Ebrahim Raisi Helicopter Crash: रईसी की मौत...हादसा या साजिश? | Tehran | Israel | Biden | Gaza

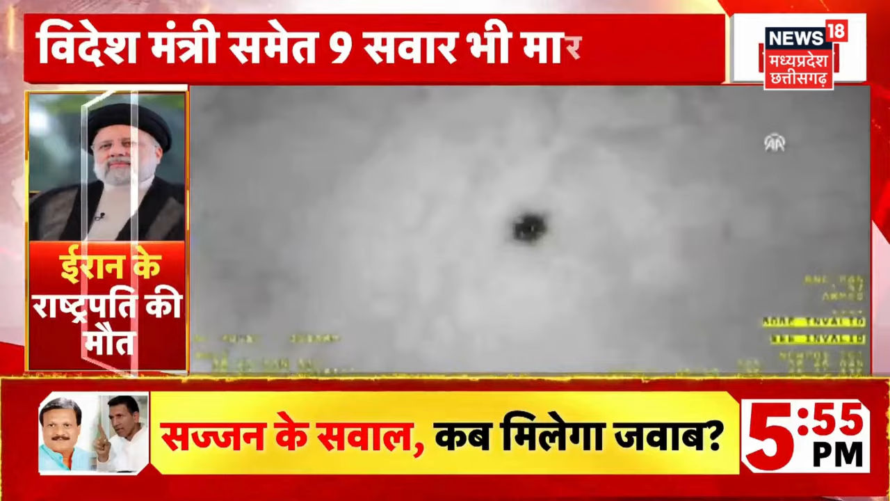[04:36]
جس جگہ ترکی کے ڈرون کو ہیٹ سگنیچر ملے ہیں اس جگہ کے چپے چپے